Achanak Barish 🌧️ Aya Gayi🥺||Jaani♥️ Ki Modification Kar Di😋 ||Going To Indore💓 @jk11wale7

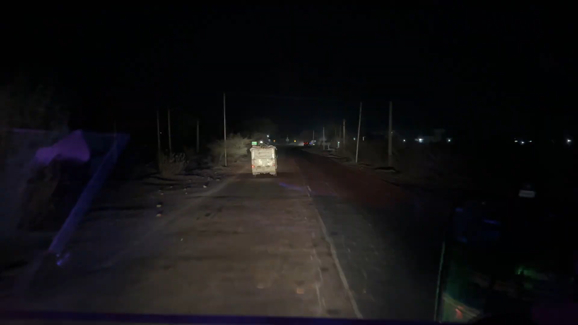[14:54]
जैसा कि आपको बोला आगे RTO खड़ा है तो हाँ मिले RTO, चलो जैसा भी था, जो कोई टेंशन नहीं, खास मसला नहीं हुआ, यहाँ पे एंट्री लेते हैं, एंट्री थी यहाँ पे निकल आए, बस चल रहे हैं पहुँचने वाले पल्लू, इसका आएगा सरदार शहर।
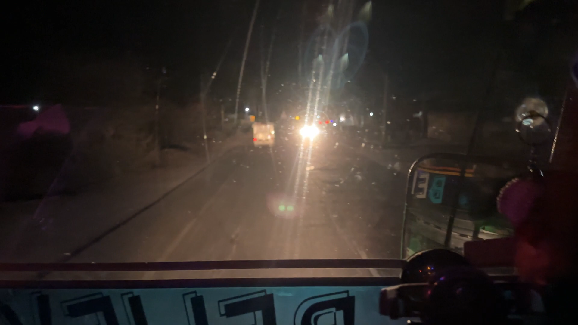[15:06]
यहाँ पे ब्रेकर है शायद, क्योंकि जब चलती रोड पे आगे वाली गाड़ी ब्रेक लेती है ना,
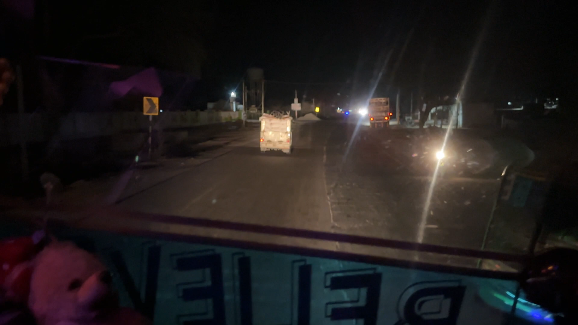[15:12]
तो जहाँ तो कोई जानवर है जहाँ पे ब्रेकर है भाई। 8:30 बजे का टाइम और कंटिन्यू अपना सफर जारी।